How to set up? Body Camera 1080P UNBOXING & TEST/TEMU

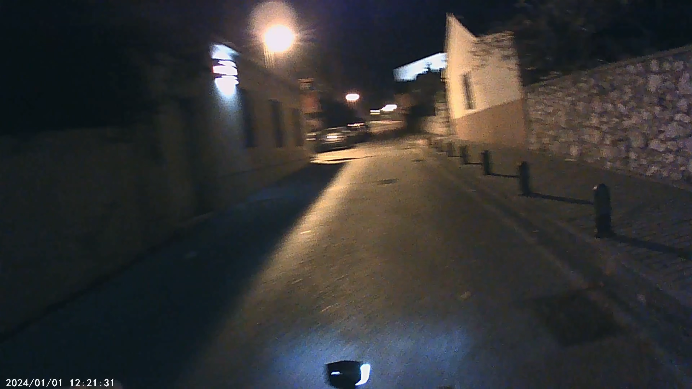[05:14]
if you notice the video that i've taken it has a slow motion every now and then forgive me it is the memory card problem not the device itself so so so so so so so